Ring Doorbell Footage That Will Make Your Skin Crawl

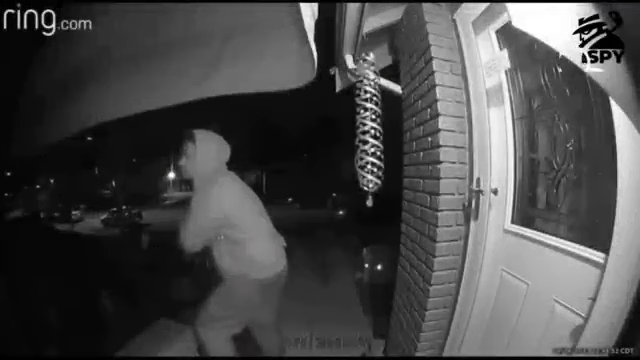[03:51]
In this perplexing clip, we are confronted with an unsettling scene as a random man approaches a house in the middle of the night and attempts to open the door. His behavior is peculiar, as he mumbles incoherently, seemingly disconnected from reality. The homeowner, startled by this bizarre encounter, wisely keeps the door securely locked. The intentions and motivations behind this man's actions remain unclear, leaving us to ponder the mysterious nature of this incident. Fuck, I see it.
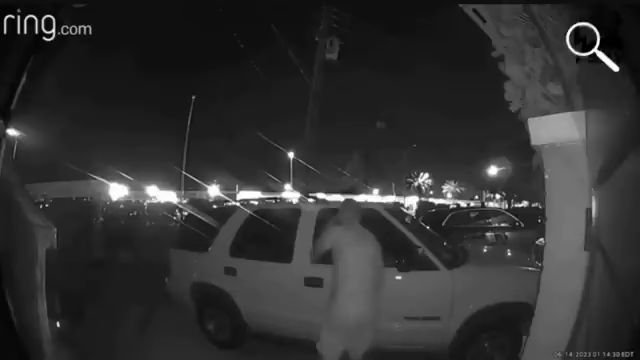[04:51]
As the footage unfolds, we witness a disturbing incident where a man is caught on camera looking through a door, seemingly assessing the situation. Seizing the opportunity, he swiftly approaches an unlocked car and brazenly steals valuable items from inside.
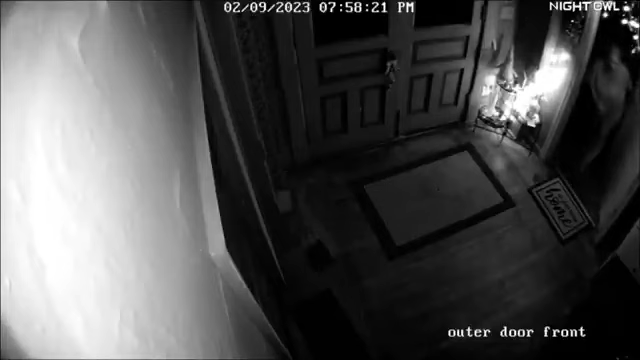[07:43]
At first glance, her behavior may appear eerie and unsettling. However, upon further investigation, it is revealed that the woman is actually the neighbor of the homeowner who recently installed new cameras. Her intention behind the peculiar behavior was simply to playfully scare or surprise the homeowner. While the initial impression may have sparked curiosity and even fear, it is a reminder that not everything is as it seems.
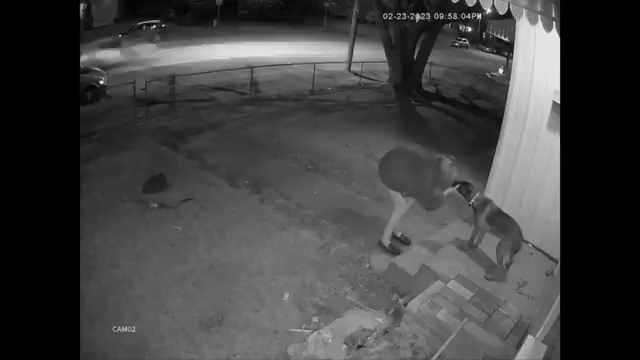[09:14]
The footage captures her attempting to snatch the furry companion left unattended outside the house. The homeowner's security measures proved effective in deterring the theft, as the woman's actions were caught on camera. This serves as a reminder to always prioritize the safety and security of our beloved pets, ensuring they are properly supervised and protected.
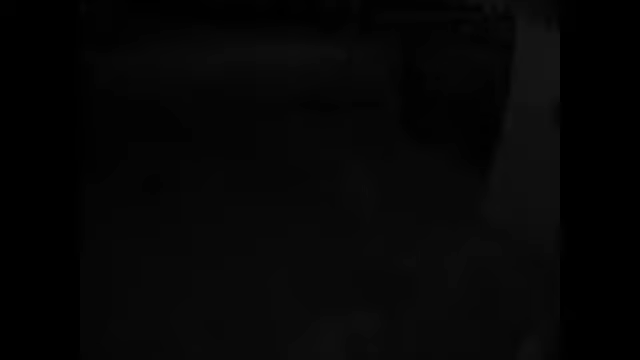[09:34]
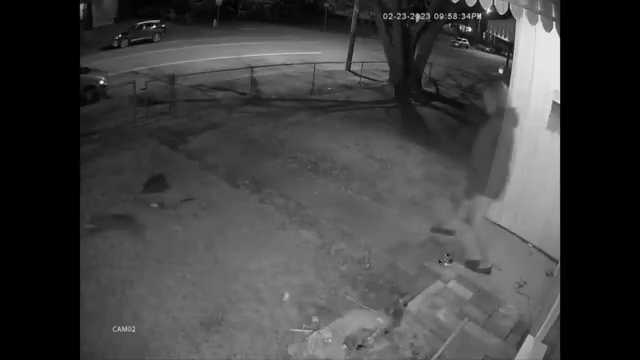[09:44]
In this heartwarming clip,
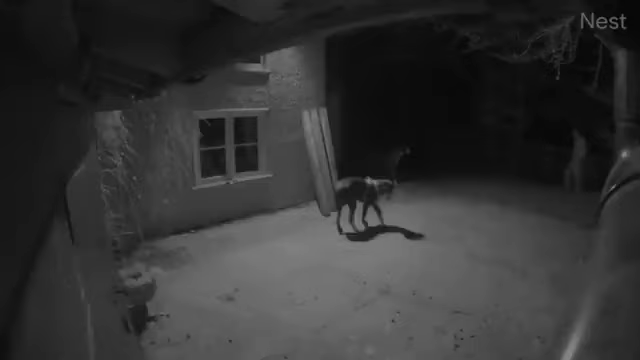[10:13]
we witness a playful homeowner engaging in a delightful interaction with his dogs. Initially, it may seem like an intruder attempting to enter a home, but as the footage progresses,
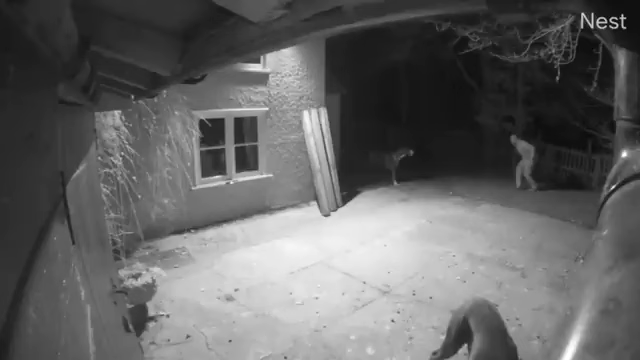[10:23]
it becomes clear that it's just the homeowner imitating the behavior of his furry companions. The dogs playfully observe their human counterpart, creating a fun and lighthearted moment.
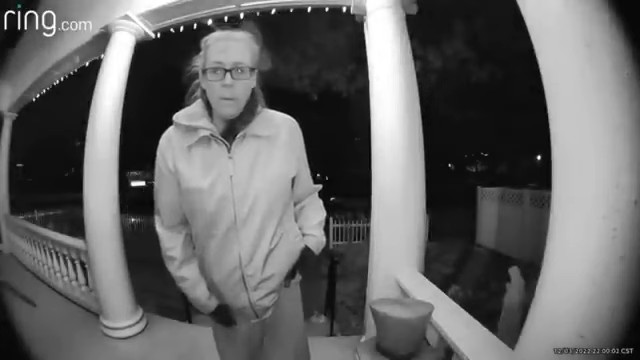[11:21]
Instead of displaying suspicious behavior, she surprises us by showering compliments on the homeowner's dog. While the timing may seem unusual, it appears that the woman's intention was simply to express admiration for the furry companion. Perhaps she couldn't resist the urge to appreciate the charm and loyalty of the canine friend, regardless of the late hour.
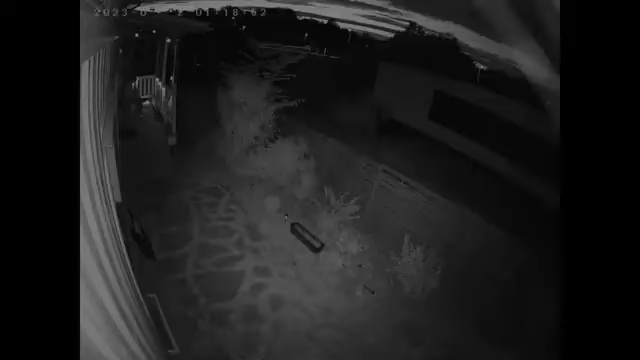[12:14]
In this cautionary clip, we witness the consequences of excessive drinking. As the footage unfolds, we observe an individual who appears to be heavily intoxicated, stumbling out of a property and eventually falling into nearby bushes.
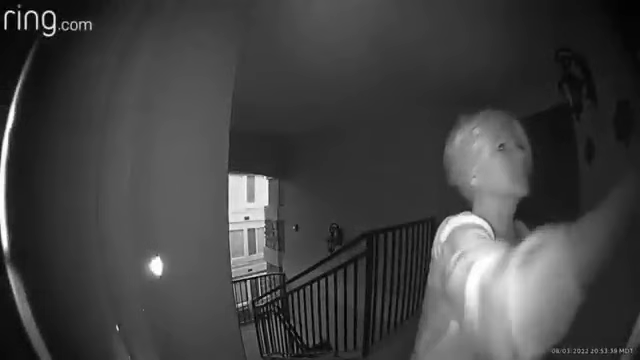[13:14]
In this clip, we observe an elderly lady approaching her neighbor's house and engaging in an animated and seemingly angry conversation. While it is challenging to determine the exact circumstances, it is possible that the elderly lady could be experiencing a health issue or facing some personal challenges.
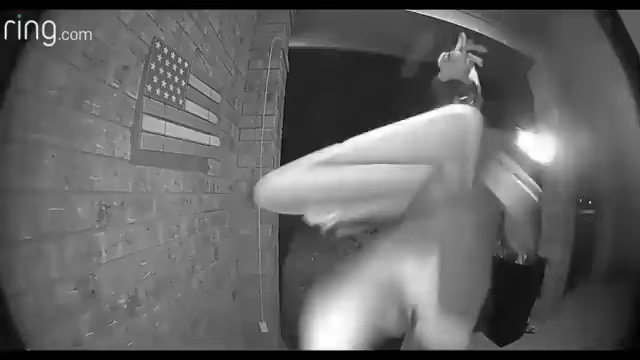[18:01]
In this clip, we witness a disturbing act unfold at the front of a house. A masked man approaches a property under the cover of darkness, his intentions shrouded in mystery.
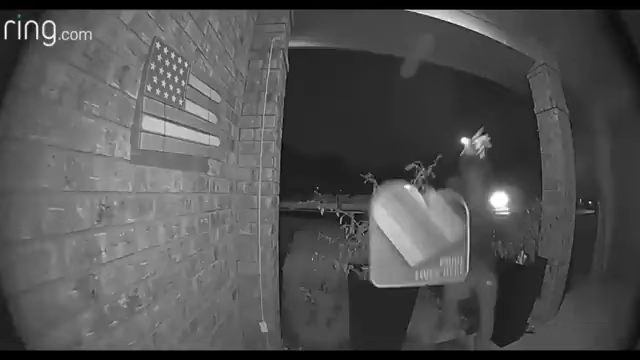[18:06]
With calculated steps, he proceeds to break a pride sign that he's carrying in his hands.
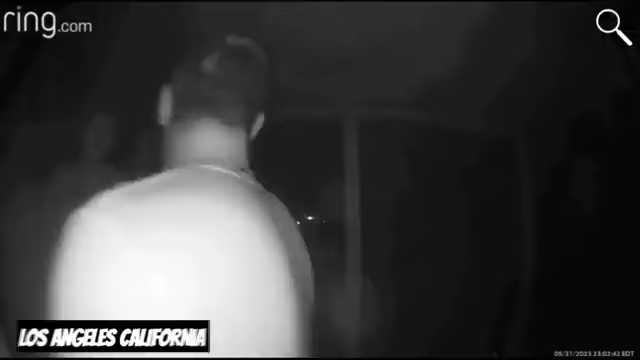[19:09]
In this puzzling clip, we are confronted with a perplexing situation involving two individuals who appear to be under the influence of substances. Their erratic behavior and incoherent rambling center around a mistaken belief that the homeowner's daughter has possession of their car. Despite the homeowner's repeated attempts to clarify the misunderstanding and assert that they have the wrong address, the intoxicated men persist in their delusion. Their slurred speech, disoriented movements, and apparent confusion indicate a state of altered consciousness.
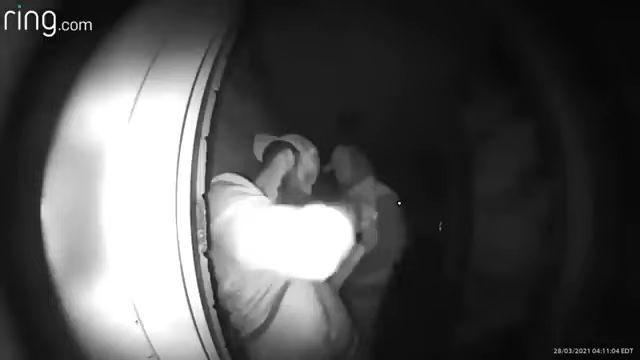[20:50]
the less intoxicated man tries to assist his heavily inebriated companion. In the first instance, the more drunk man struggles to maintain his balance, stumbling and fumbling with the keys as he attempts to unlock the door.
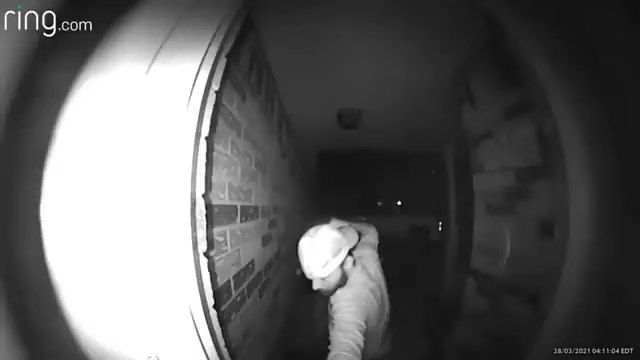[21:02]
His movements are unsteady and his speech slurred, showcasing the effects of his intoxication.